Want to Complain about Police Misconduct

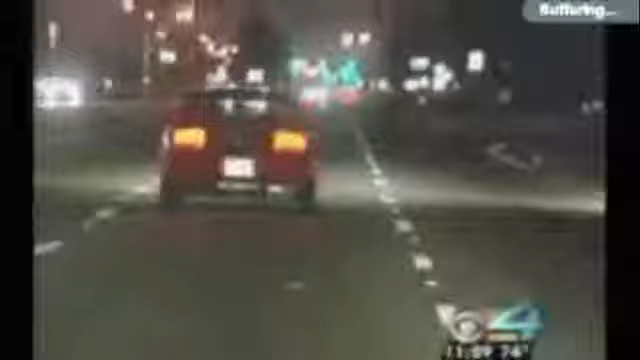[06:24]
Dorian got into the same car at the same places and was almost immediately pulled over. He pulled up behind me. We were driving for a little bit. He pulled up, bumper to bumper on me, put his light right in my mirror.
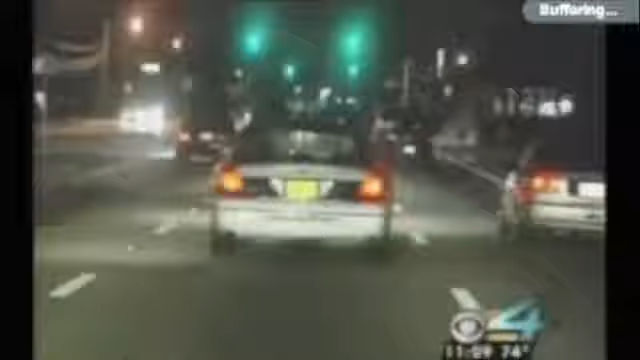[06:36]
I guess he was looking at me, scoping me out. And so it happened, just like I figured, he would pull me over.